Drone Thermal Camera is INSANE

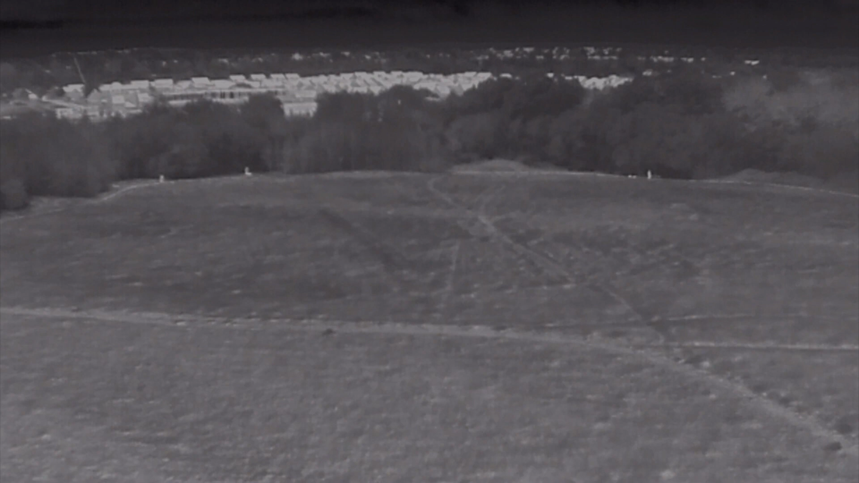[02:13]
we can see three potential targets which were not that clear from
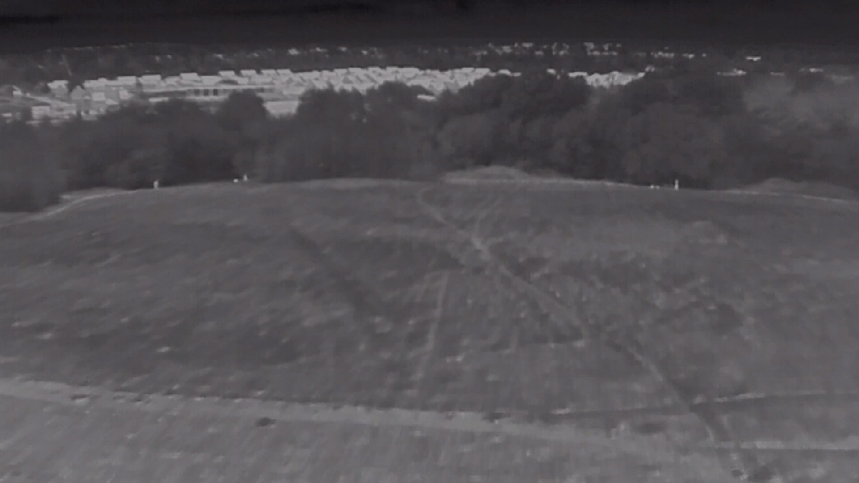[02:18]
the visible camera so let's lock in on one and identify
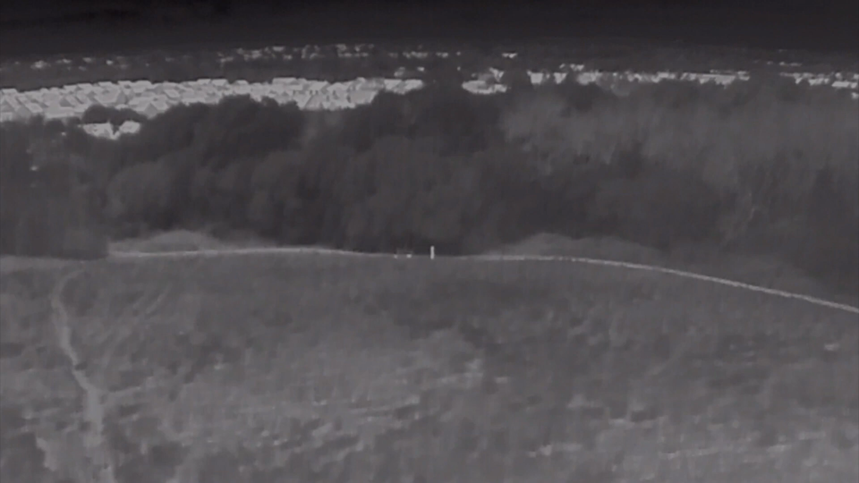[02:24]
it as a target so we can climb slightly higher we are completely undetectable
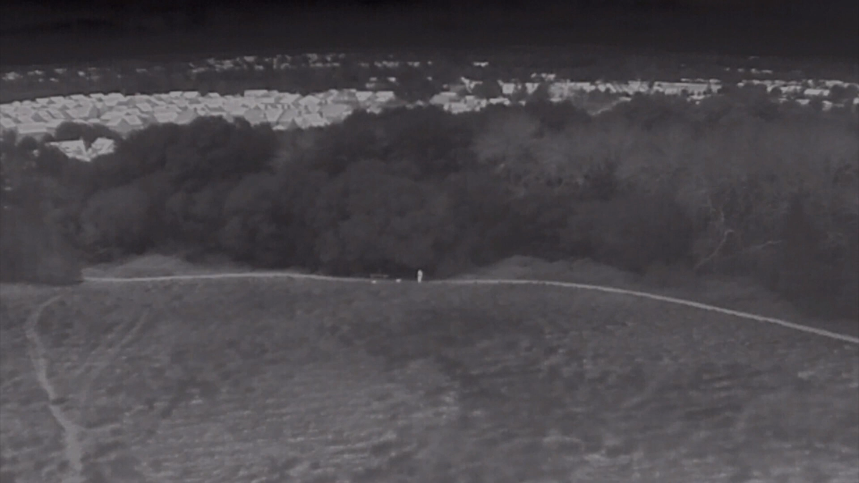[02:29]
we will take a little zoom in and then switch it to visible just
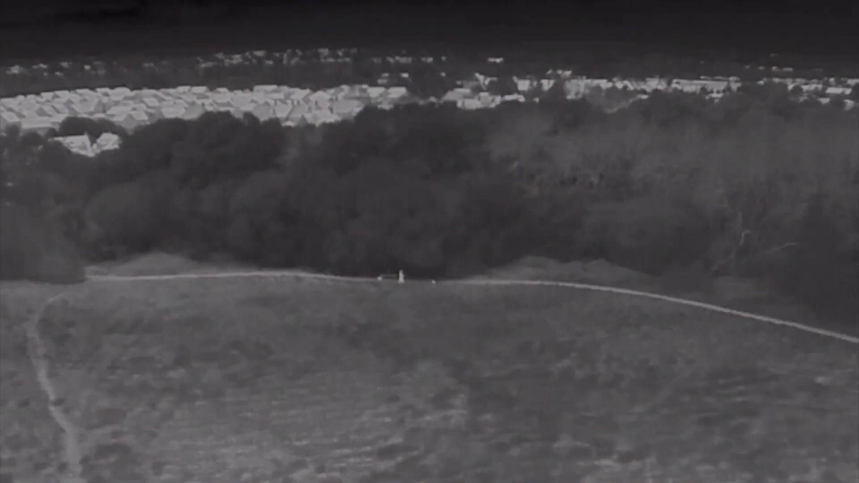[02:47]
and that we are watching her so let's go
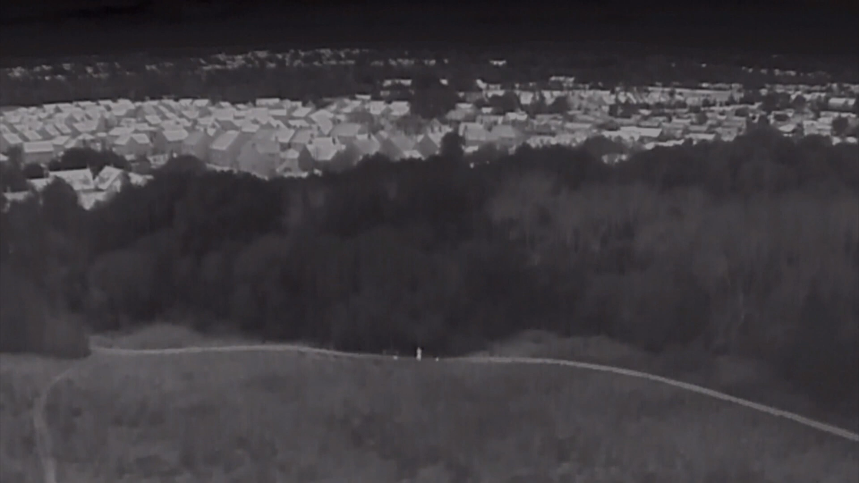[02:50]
and have a look for a another target okay so we are going to sweep the area and i have sped
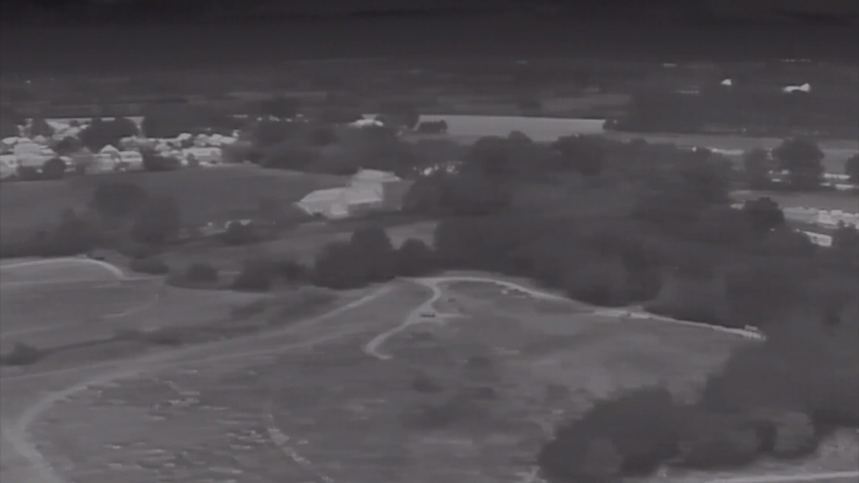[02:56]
this footage up a little bit but we are
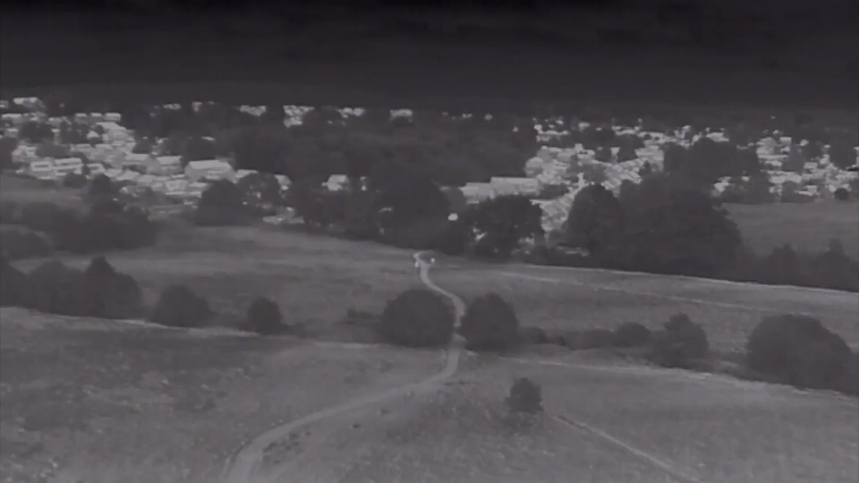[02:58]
looking now for any heat returns and any movement and there we see coming
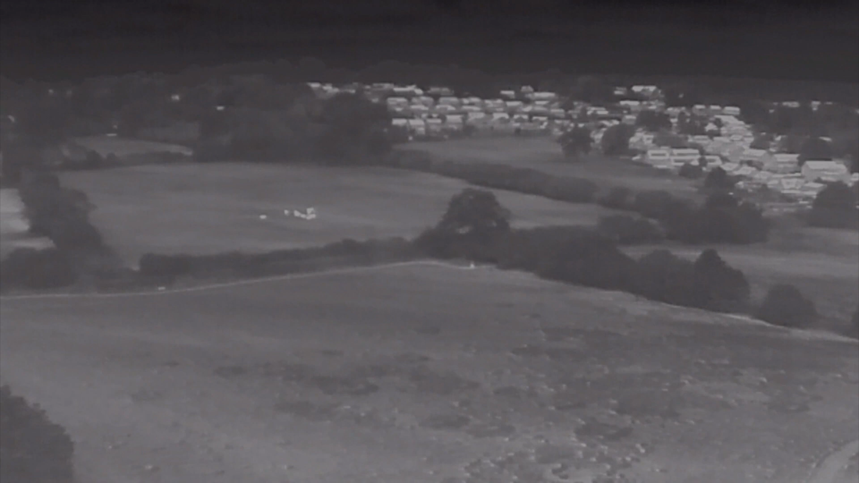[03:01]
out the tree line a heat return and a moving heat return to indicate that it is
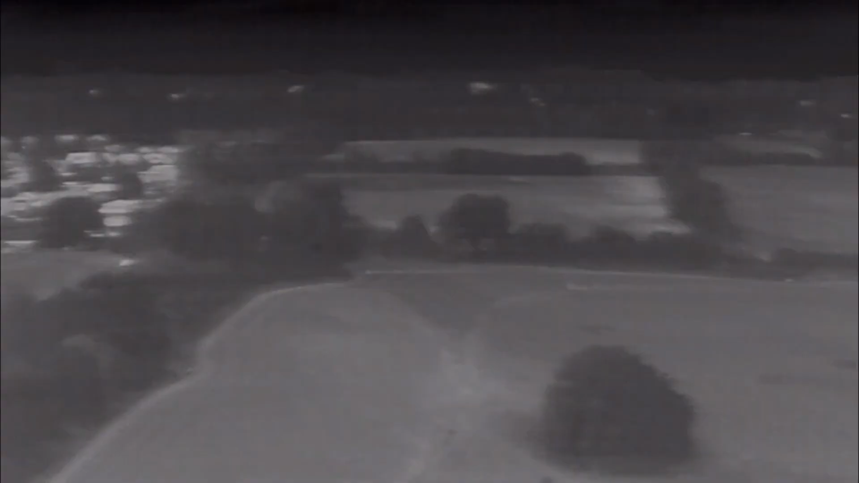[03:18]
let's now sweep back and have a look to see if we can identify
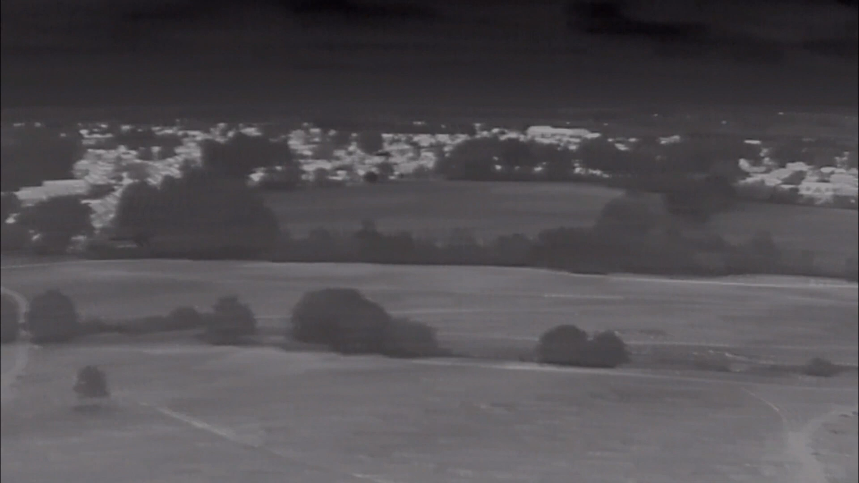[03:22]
a further target again we've been looking for less than 25 seconds we've got a heat return we've got movement we are again still
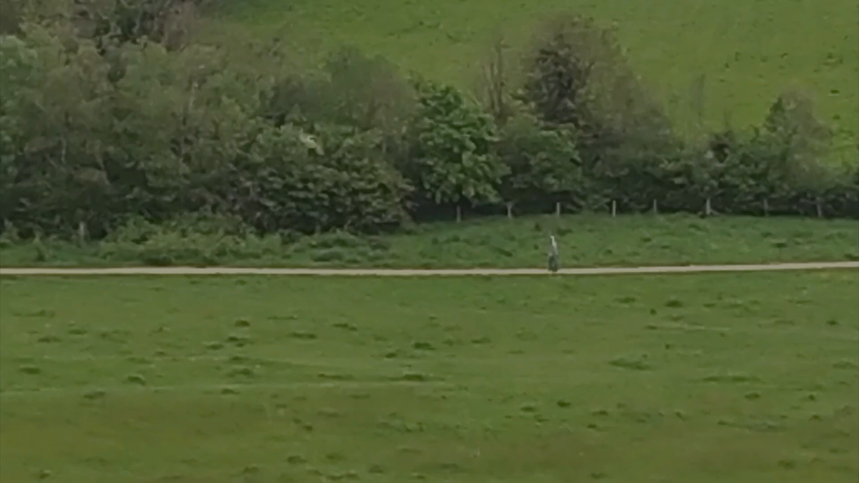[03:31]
some distance away we have flicked to the visible we've zoomed in and clear as date there is a another target that we just
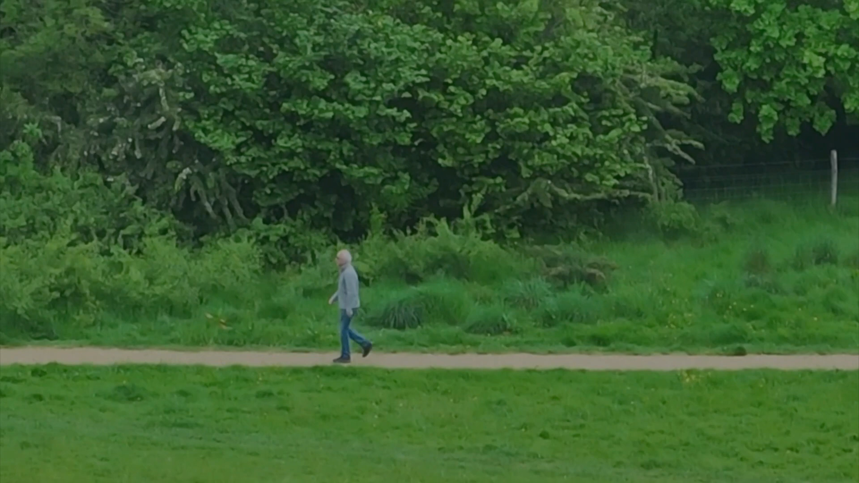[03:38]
wouldn't be able to see if we were using a non-thermal capability drone and we're going to we're going to prove that by showing you what we could see from our current height
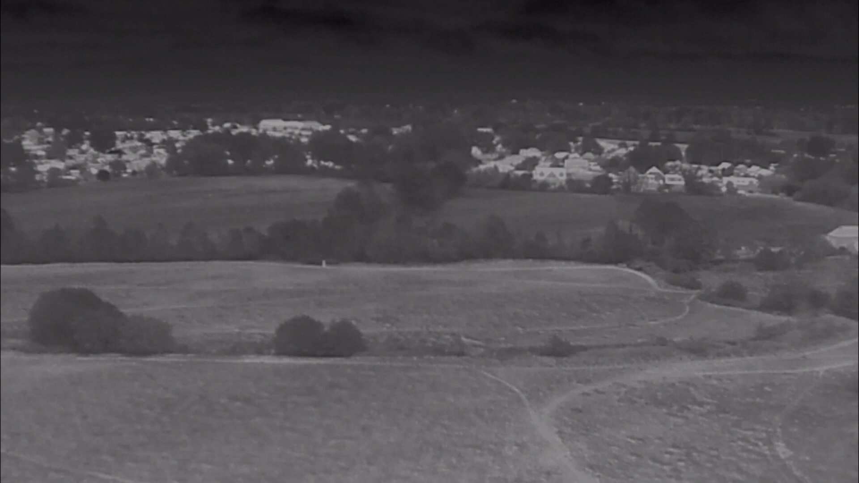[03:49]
and switching it to thermal now you can suddenly see very
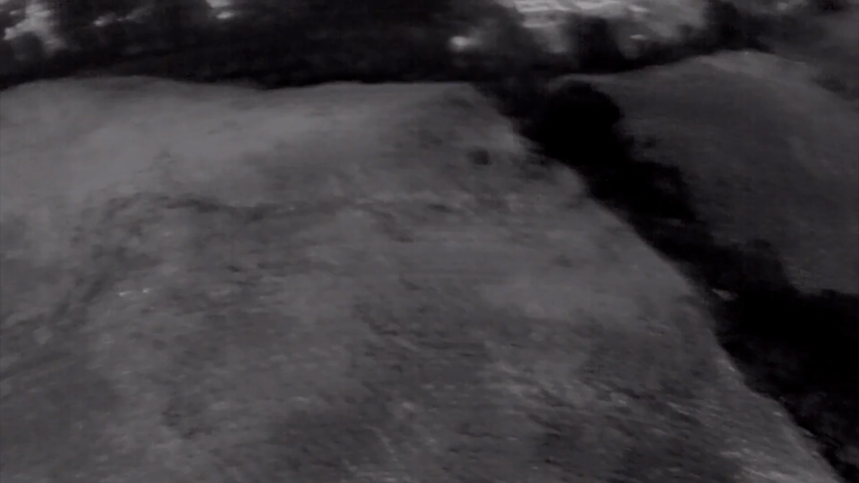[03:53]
clearly that moving target
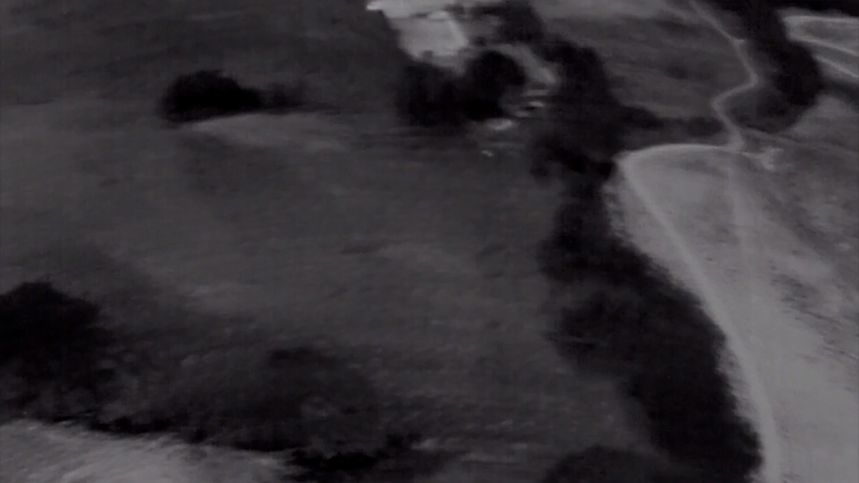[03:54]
let's do one more scan see if we can identify another target and did you
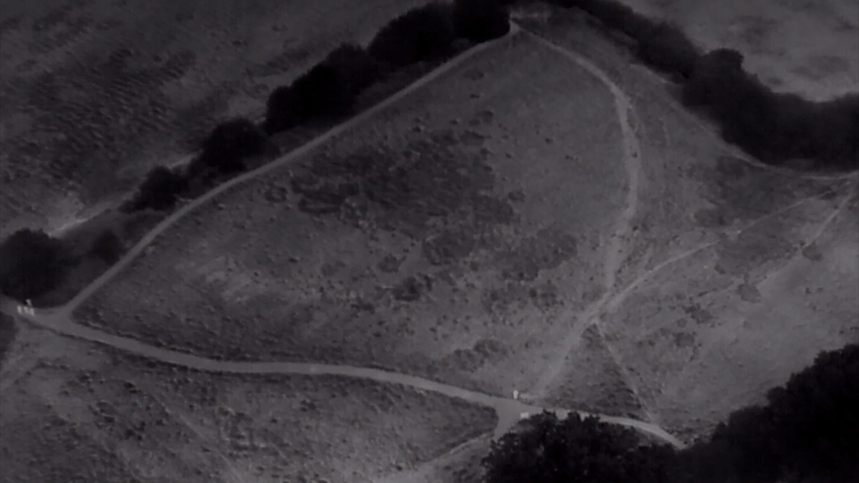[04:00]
see it so let's sweep back center of the screen right now we have heat
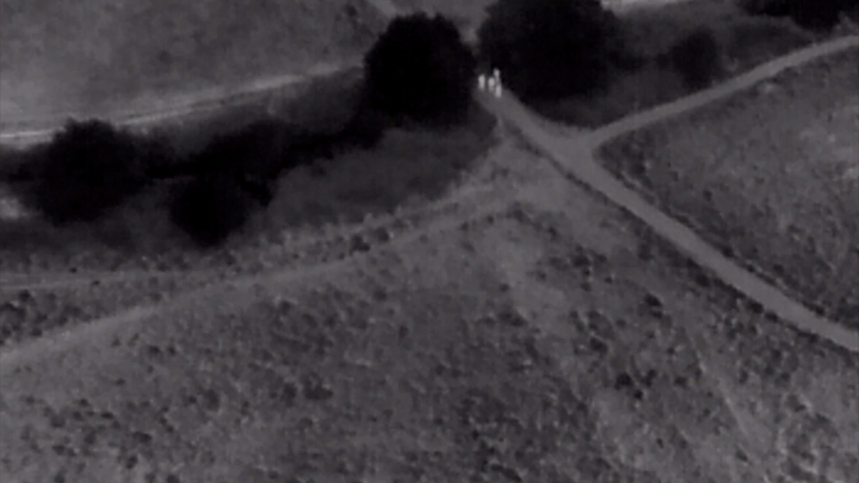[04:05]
returns of three to four individuals we've just lost them
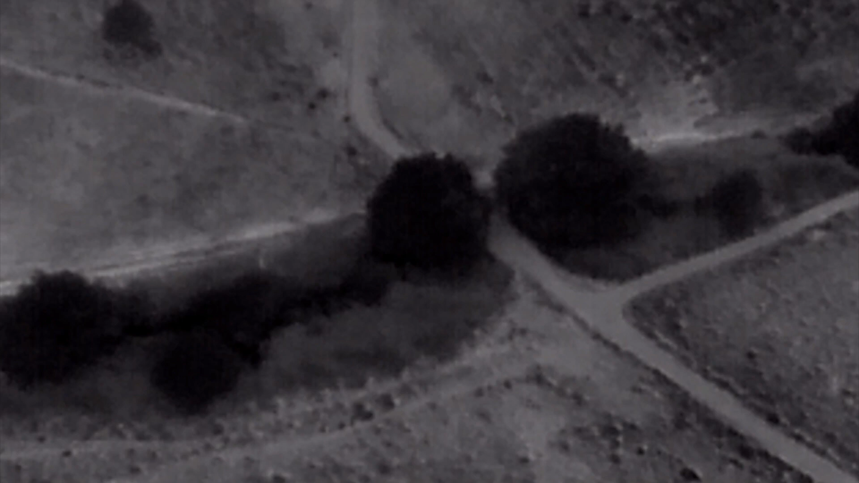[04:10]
as they've gone under the tree line but we're going to stay patient and hope that they re-emerge and they're just starting to come through now again
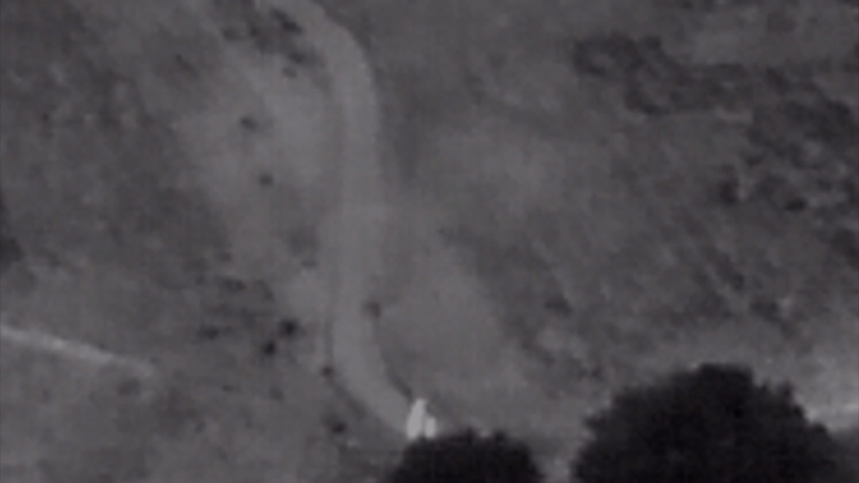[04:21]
two three at least three potential targets let's switch it to the visible